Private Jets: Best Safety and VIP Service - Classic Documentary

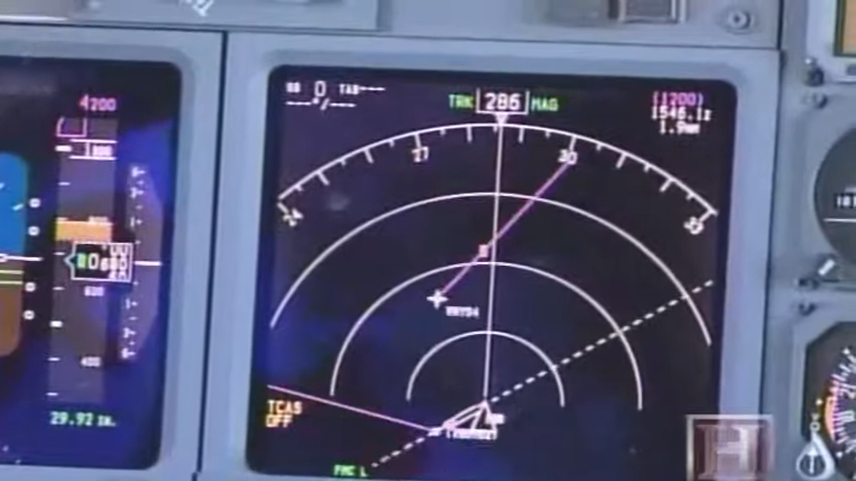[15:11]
It lets us see other aircraft in our vicinity to avoid them. It is also equipped with wind shear avoidance system. In weather conditions, it might be dangerous to the aircraft.
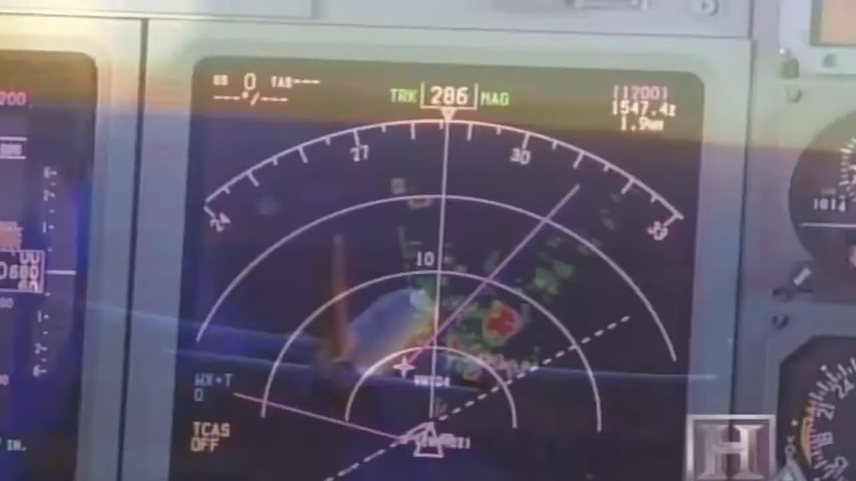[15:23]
It alerts us prior to us entering those.